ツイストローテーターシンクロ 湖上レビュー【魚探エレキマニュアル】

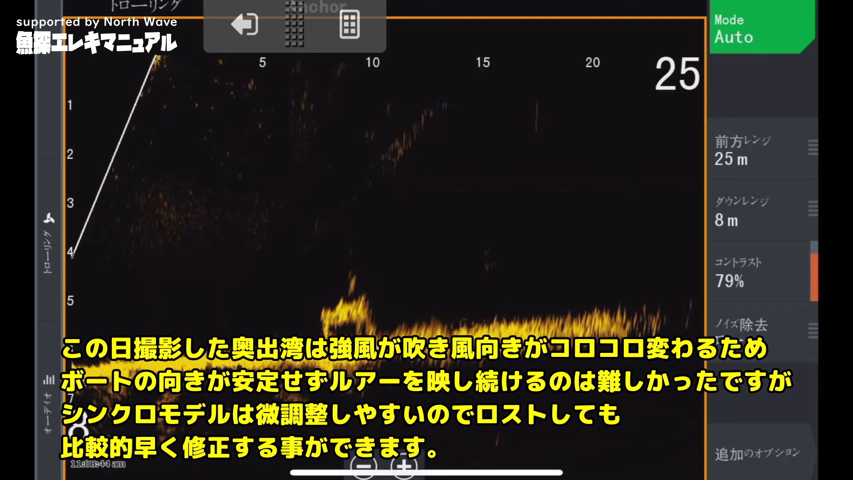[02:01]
はい、これで追いかけられることがねできますね。今沈船とこ通ってます、こういうことですね。
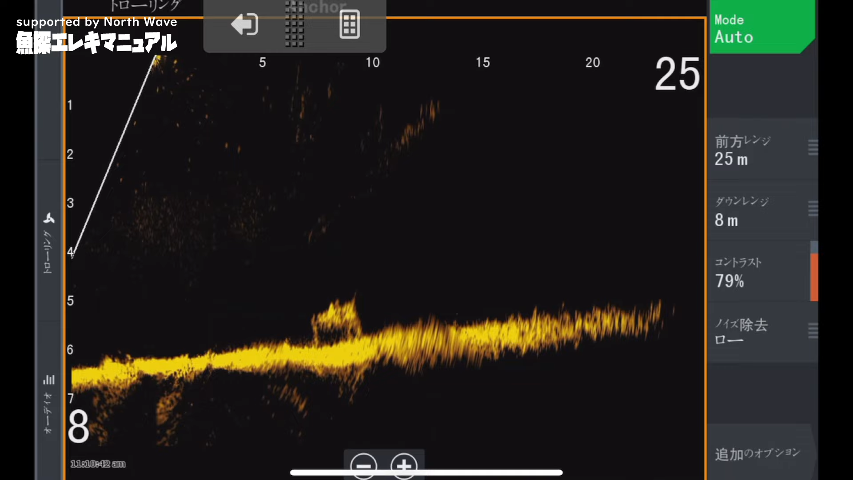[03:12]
ボトムスレスレになってるかな、今度は沈船越えて、まあまあこの真正面やとまあいいんですけど、
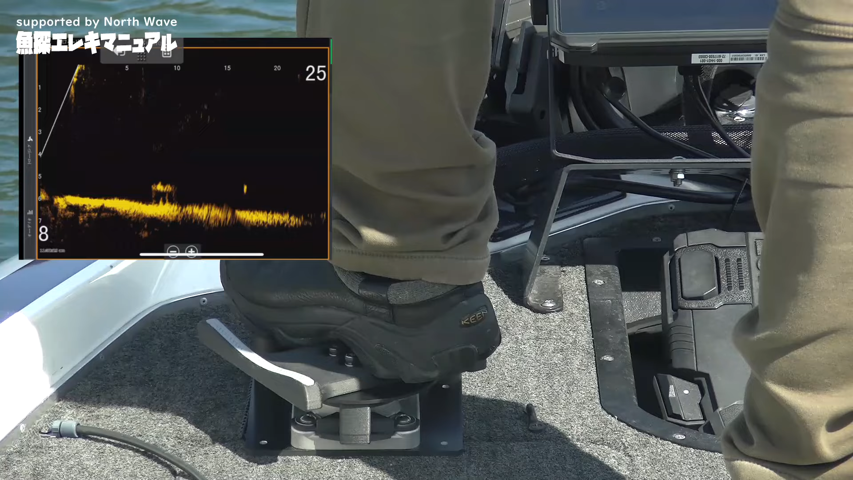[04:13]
結構船が回るんでローテーターも結構回してますね。今足の向きを見てもらったら分かるんですけど、初め正面方向やったんですけど、